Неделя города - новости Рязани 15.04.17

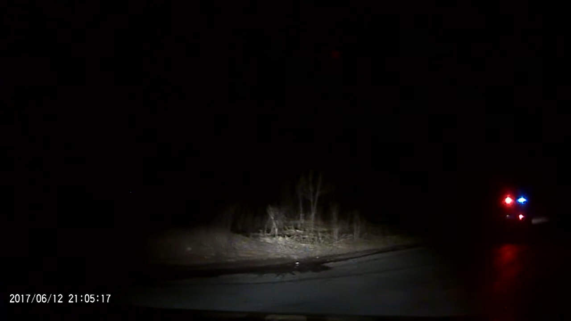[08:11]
Получилось все как в кино, включив проблесковые маячки и спецсигналы сотрудники отдельного батальона ДПС ГИБДД ОМВД России Паризанской области преследуют темное Рено. На неоднократные требования остановиться водитель не реагирует. На перекрестке улиц Солнечная и Северная окружная дорога нарушитель, создавая аварийную ситуацию, проезжает и на красный сигнал светофора.
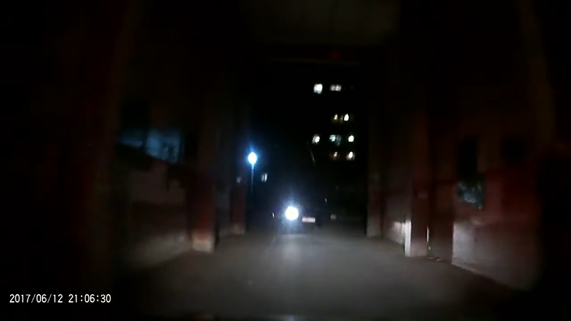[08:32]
Нарушителя удалось задержать и на улице Бутырки у мужчины не оказалось прав. При блокировке и задержании нарушителя автомобиля Рено причинило повреждение нескольким автомашинам рязанцев и трем автомобилям ДПС ГИБДД.